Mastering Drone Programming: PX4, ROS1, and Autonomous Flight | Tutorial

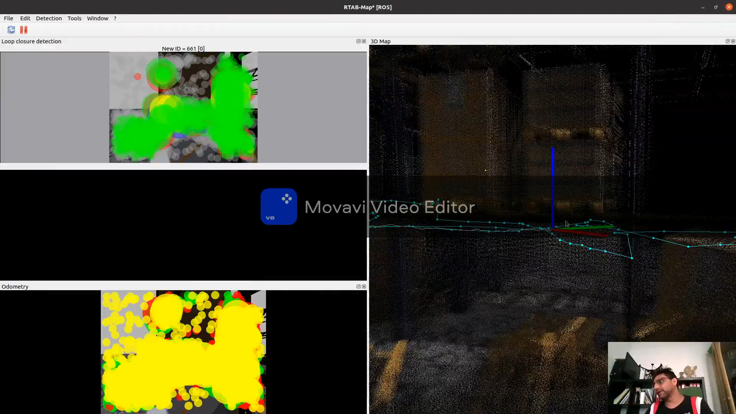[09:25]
more actually the um robot is moving here the more beautiful map like more pine cloud
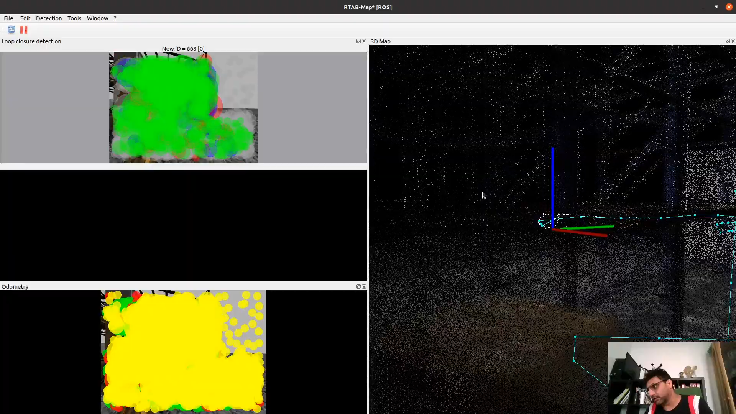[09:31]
is gathering and more accurate picture of this scenario is here you can see here that on value menu level is creating a very good map with the depth camera and now actually it's remember and it's know that from the point of origin relative to that point of origin what is this single single pixel measurement in xyz is so it's actually remembering all the pine clouds and with their um coordinate coordinates which is really cool and in the later on after this explanation part we are going to go into the localization mode of slam and then we are going to give the
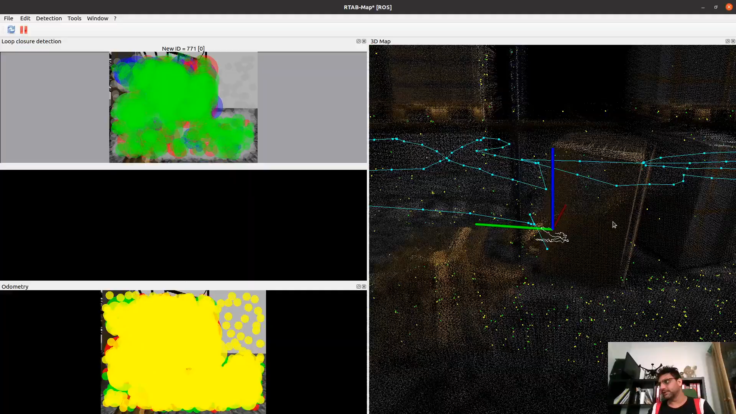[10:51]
now and completely 100% same as would be in the on the real drone as you can see that our viz map now is getting very beautiful
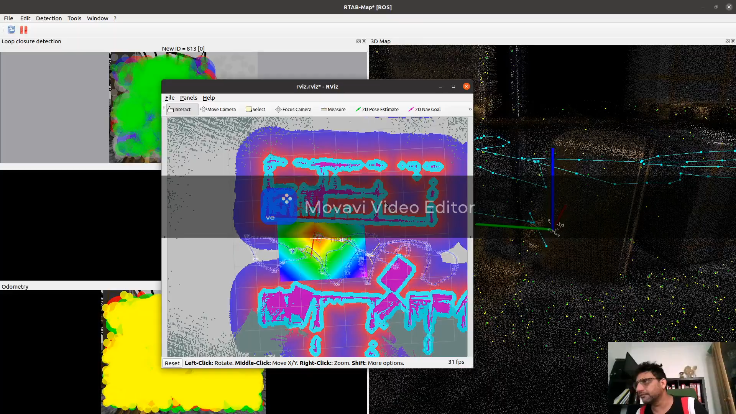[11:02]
and a lot more clearer so if you want to see the panel of this this is everything going on this is local panel global panel dwa trajectories cost map
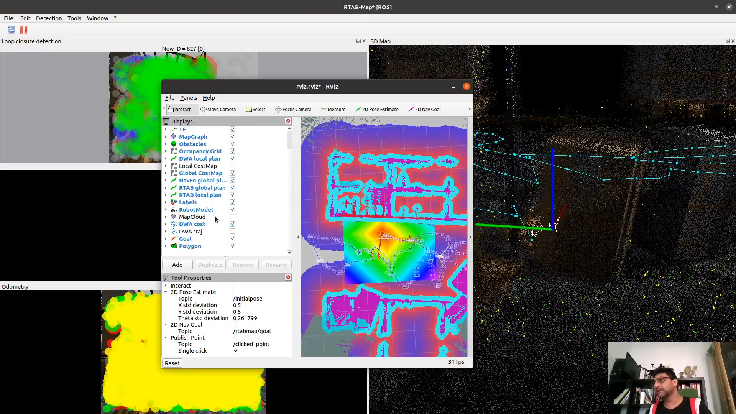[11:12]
and obstacle avoidance and everything is intact actually right now this is what you can see here
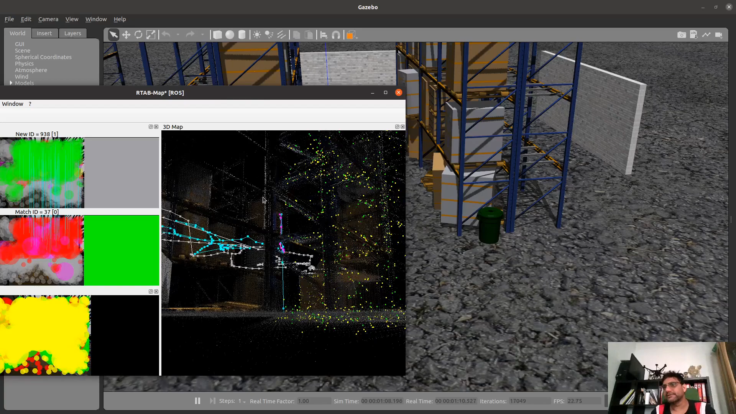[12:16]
view but right now we are completely in
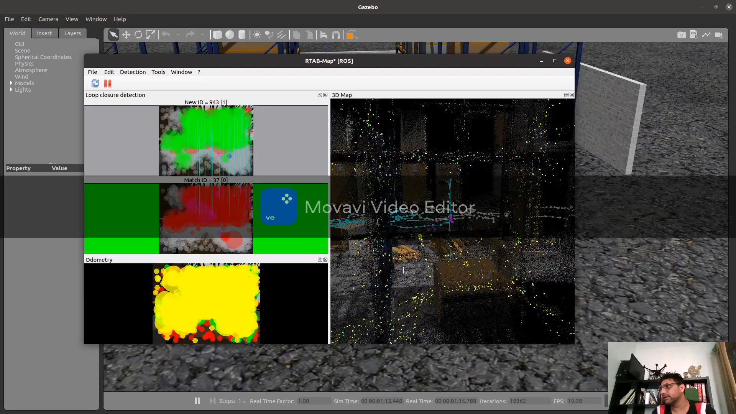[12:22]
uh localization mode which means that now we have loaded the already explored map we need to just explore this once and now don't actually know where what